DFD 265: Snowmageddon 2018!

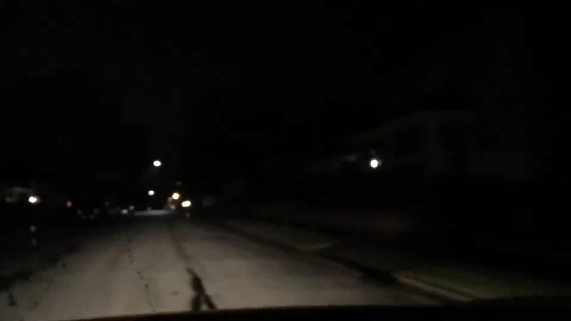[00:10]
It's hard for you to tell but it is still raining it is about 12 hours later from where we was at earlier it's getting ready to switch to snow or ice actually it's